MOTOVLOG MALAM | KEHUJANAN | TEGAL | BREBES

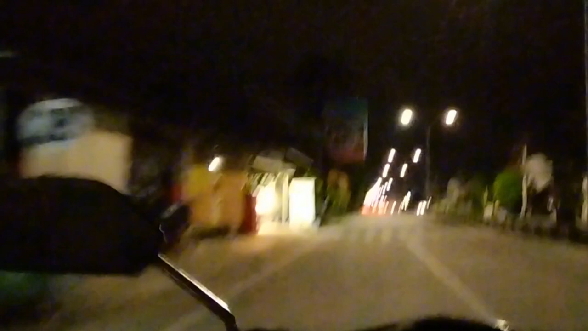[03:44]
Sebetulnya aman, yang penting ya kita tahulah. Aduh, tapi hujan.
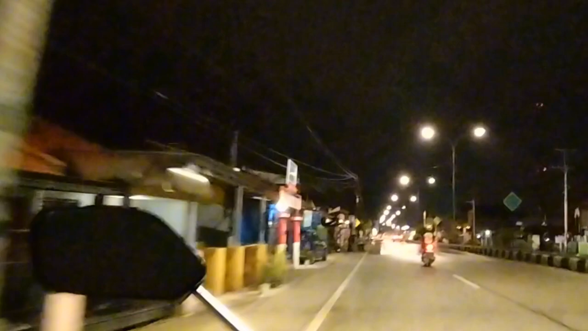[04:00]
Iya. Di sini hujan, tapi kayaknya gerimis ya. Pom bensin ngomandek.
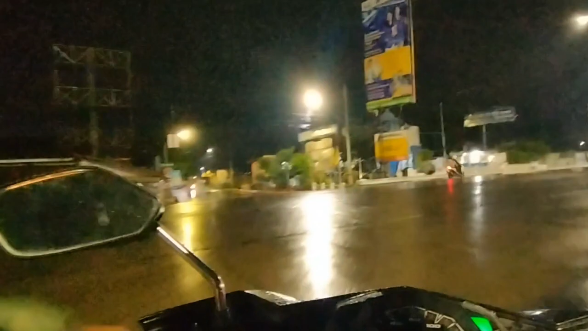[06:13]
Yo, kita ngevlog lagi sambil hujan-hujanan. Tadi berhenti sebentar ya karena hujan deras, dan kita lanjut lagi
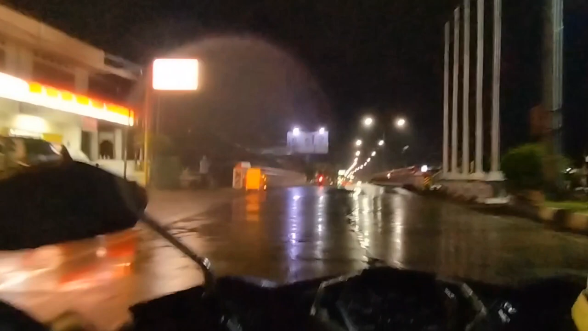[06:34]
bareng melihat kondisi di mana jalan Pantura pada saat malam hari.
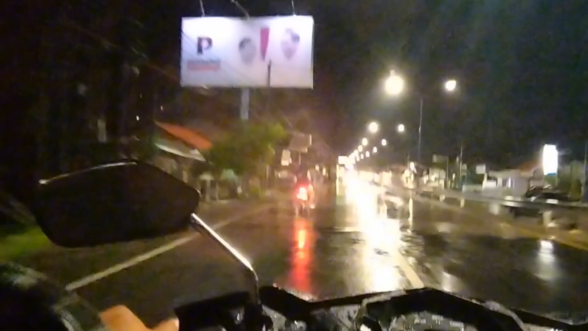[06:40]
Dan saat ini saya masih di jalan Tegal Brebes, jalan antara Kabupaten Brebes dengan Kota Tegal.
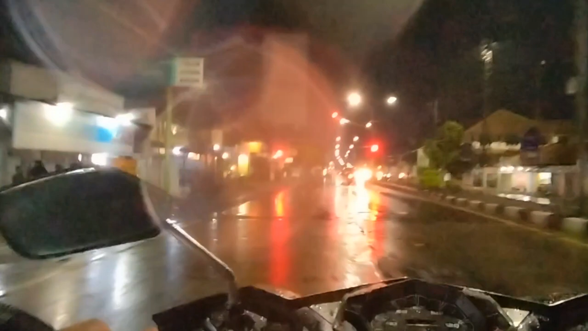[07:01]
Tadi siang juga sudah saya lewati,
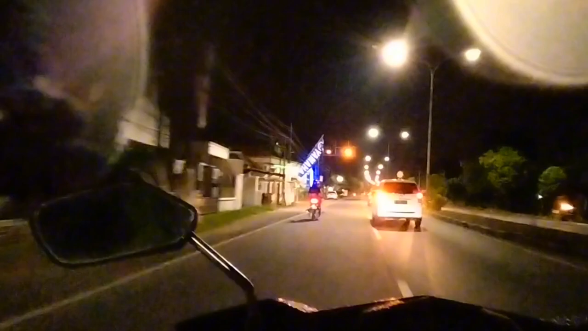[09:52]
supaya bisa memahami keadaan jalan Tegal Brebes pada saat ini. Ya seperti ini, padahal jam berapa, jam 7 atau jam 8, tapi posisi sudah cukup lengang ya, padahal ini juga libur panjang weekend karena
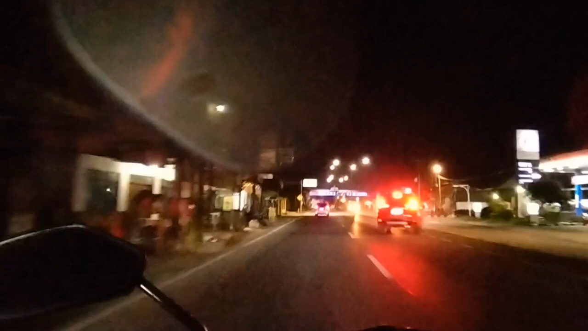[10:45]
Ini perbatasan Tegal Brebes. Selamat jalan Kota Tegal.
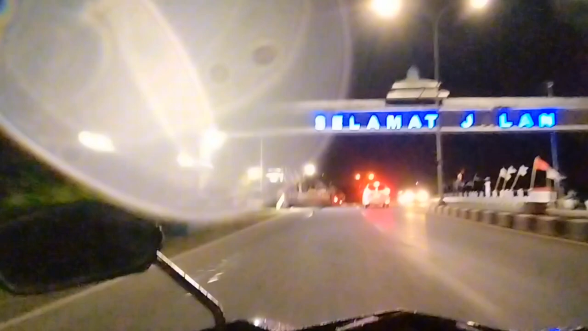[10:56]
Dan kita masuk di wilayah Kabupaten Brebes.
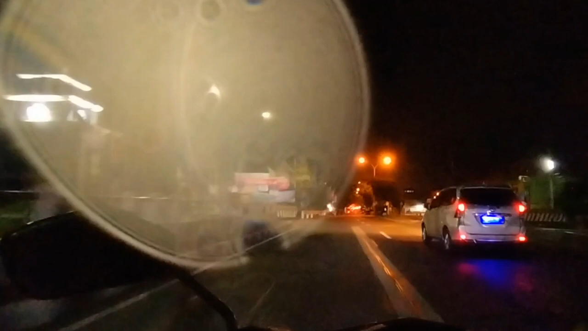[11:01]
Ayah beda. beda warna gitu ya. Tadi di Tegal kayaknya putih, tapi setelah masuk ke sini kayak warna apa? Kuning-kuning gitu. Lampunya.
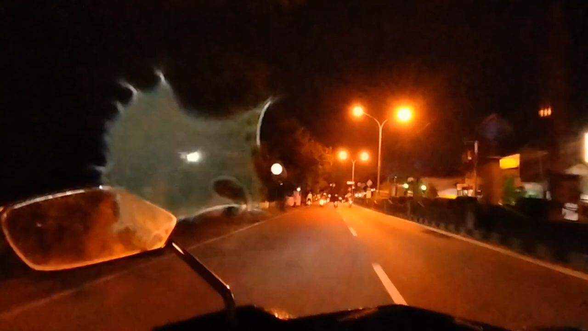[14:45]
memang kendaraan-kendaraan pribadi, dan jika mobil barang juga paling yang box.
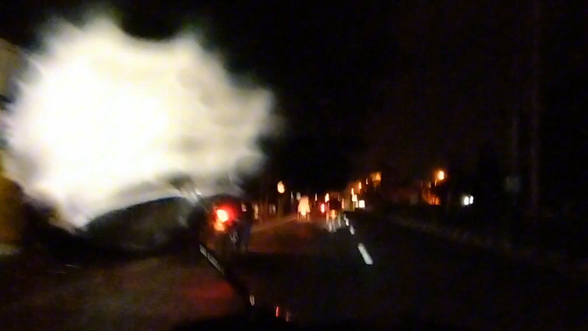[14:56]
Kalau yang bak terbuka itu sesuai dengan muatan,
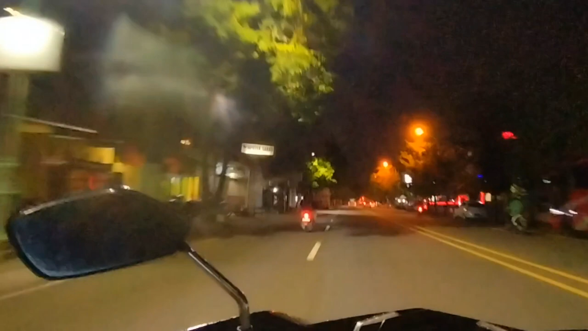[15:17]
Ya, gerimis lagi. Gerimis lagi Mandek Jogja. Gue Mandek Jogja.